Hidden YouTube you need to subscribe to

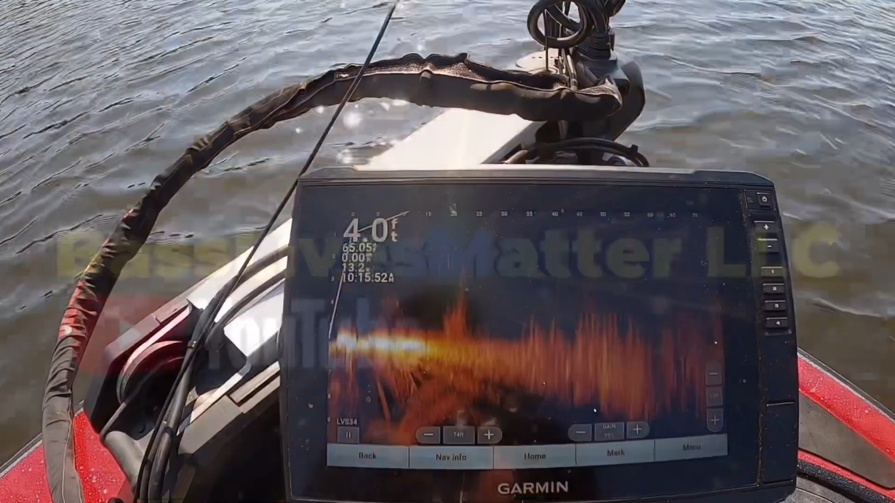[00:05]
guys i'm gonna show y'all what i'm doing here i'm actually target fishing um it's this brush right here just a little bit of brush right here those are fish inside of that brush right there it's on the back side of this island i'm almost treating this like a current break the wind is blowing over top of that
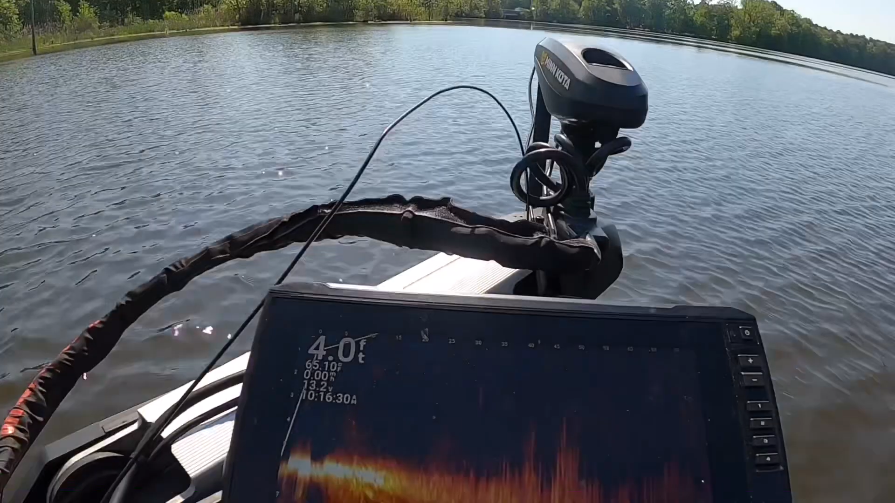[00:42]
On screen: depth 4.0 ft
brush right there you'll see that little brush right there that's where they're tagging it
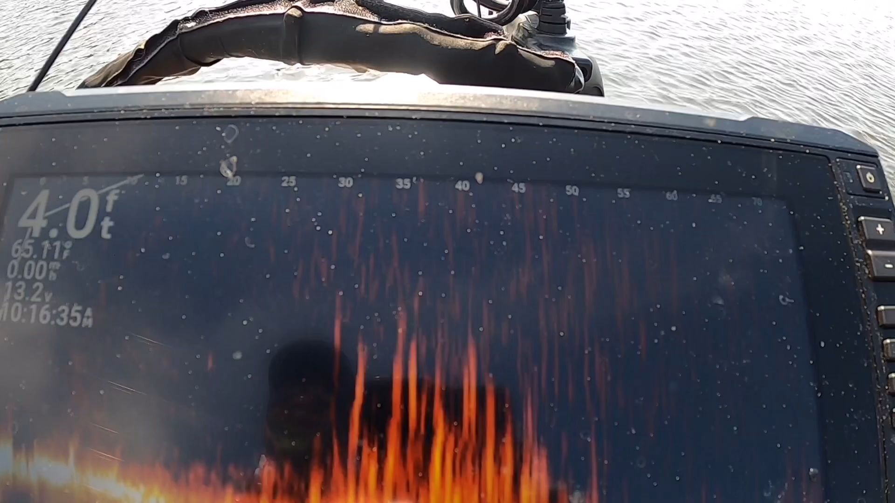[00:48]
On screen: depth 4.0 ft
at as soon as i get over that brush right there it's a nice ambush button so you got wind you got a little break you got wind you got ambush point